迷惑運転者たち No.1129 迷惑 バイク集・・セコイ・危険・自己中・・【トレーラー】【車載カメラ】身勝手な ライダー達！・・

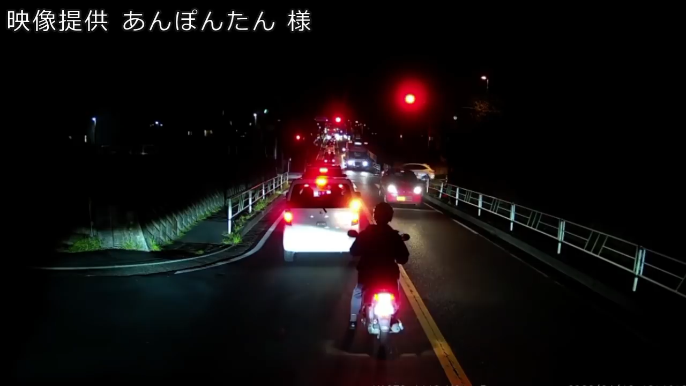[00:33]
いや、お前さんのためのここ車間じゃねえんだよ。路地からの車のための車間だよ。前行っちゃった。